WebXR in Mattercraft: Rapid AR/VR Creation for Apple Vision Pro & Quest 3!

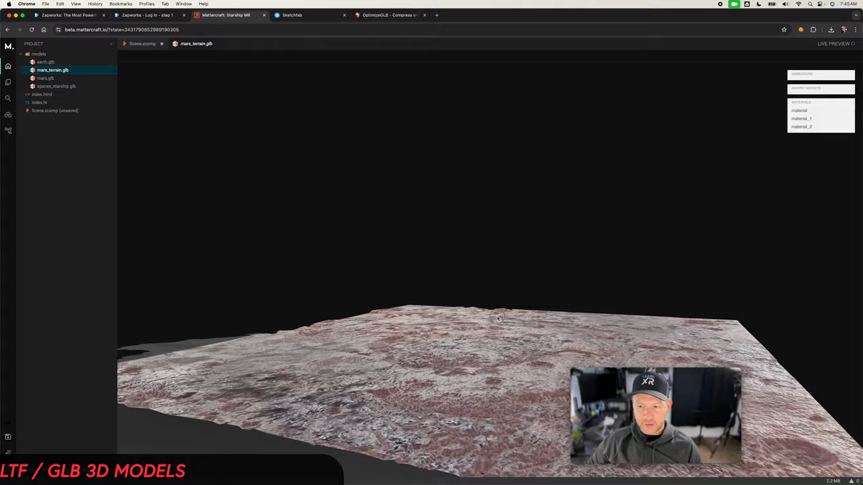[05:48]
We can look at also the terrain that we're going to be displaying when we bring it into our experience.